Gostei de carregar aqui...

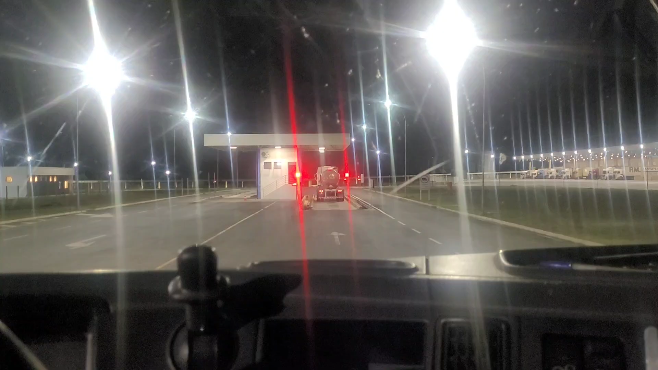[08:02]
Tem o caminhão na balança ali Ele já deu ré Eu até parei mais afastado aqui, né? Parece que tá dando divergência No Tá dando divergência no peso dele Assim que liberar lá Eu vou entrar Eu tenho que passar Esse cartão aqui, ó Pra balançar e liberar
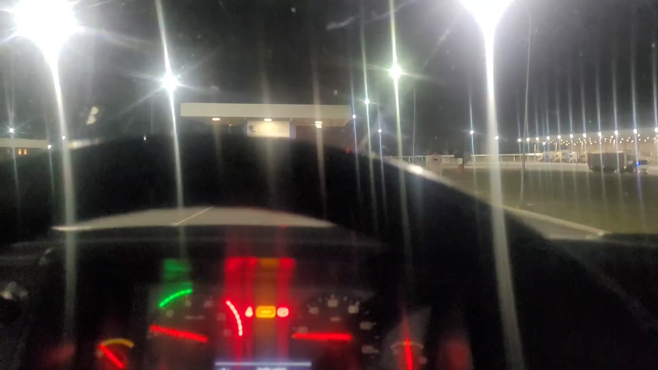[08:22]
Ah, liberaram ele lá, pessoal Agora vamos nós, né? Agora o cartão cai aqui no chão Pra ajudar
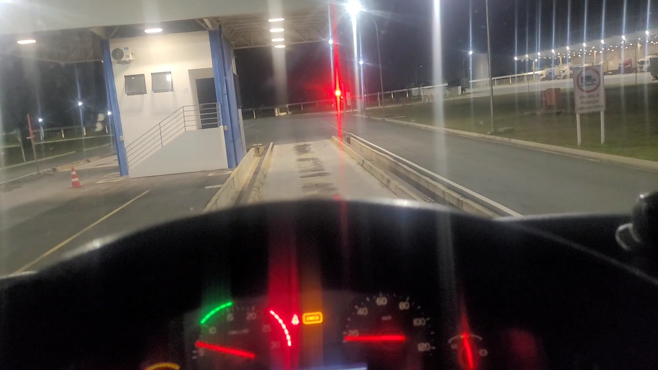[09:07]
Aí de lá Vai pra lá Geralmente fala assim, ó Balança em operação Balança em uso Aí eu paro aqui